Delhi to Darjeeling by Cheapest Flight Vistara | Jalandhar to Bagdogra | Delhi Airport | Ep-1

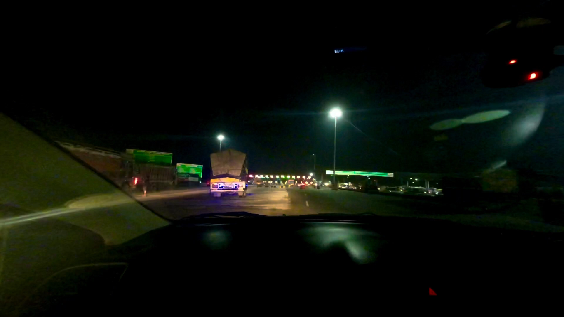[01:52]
दिली रूड दा ते हुन इत्तु डोल दी पर चीकटान देया है
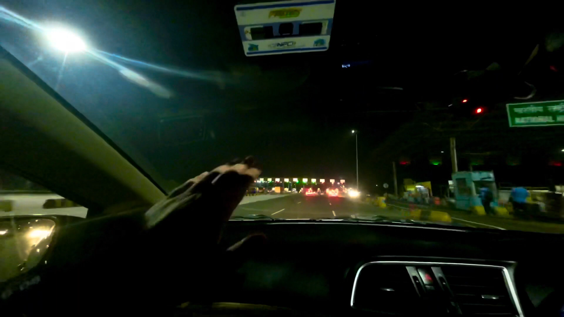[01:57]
दिली जान दे हुने आना टोल सब तो मेंगा टोल है दोस्वर
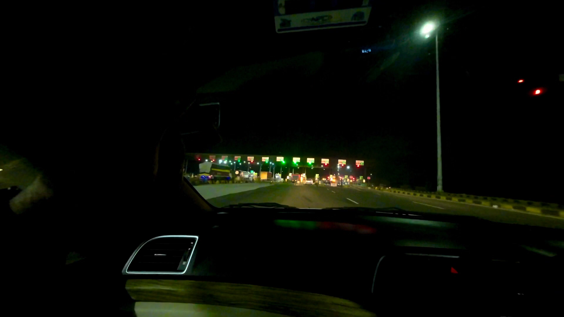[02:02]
पर सिंगल साइड दा पूरे रूड राती ट्राक की ट्राक मेल रहे हैं सारा ट्राफिक ट्रक यह सड़क दे और कोई गटी गुटी है
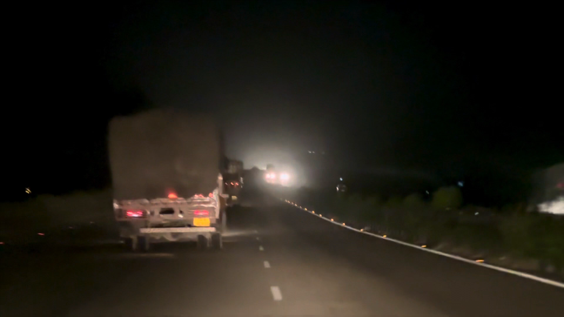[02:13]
वो नहीं अगी अग सारे लाइन जी ट्राक लगे गई ट्राक ता देया है � जग भी नहीं दे रहे हैं तिन्रों लाइन चे लगे होगे हैं पर पहला स्टाप लेया राजपूर
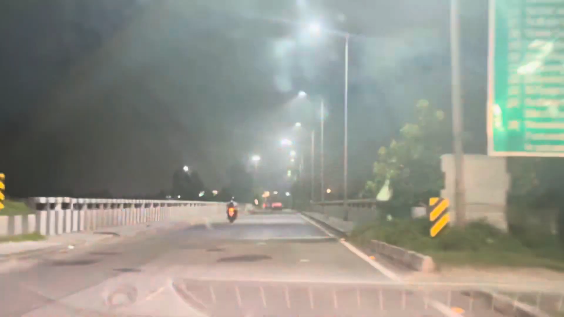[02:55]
यह फलाइओवर है गा हर्याना पंजाब दा बॉडर एरिया थे
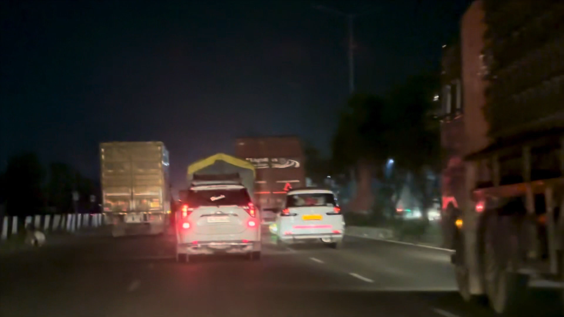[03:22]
पूरी तिनों लेन मालके बैजन दे है कोई रस्ता नहीं देंदे बहान हो टिपर हॉरन बारी चलो अगया दो गटियां भी जा रही है इनने पूरा हॉरन टिपर दे रखिया है पूरे ट्राक तिनों पैदल जाल रहे है यह नहीं कि एक लेन चला लिए है इत्यों अप करना पाल पहुंच किसी